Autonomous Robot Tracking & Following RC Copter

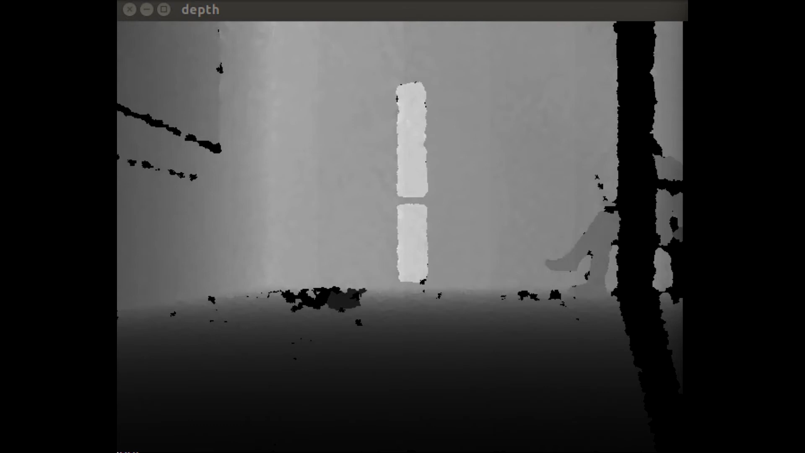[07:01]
Using the depth, we first find all the edges and contours in the scene to look for potential copter candidates.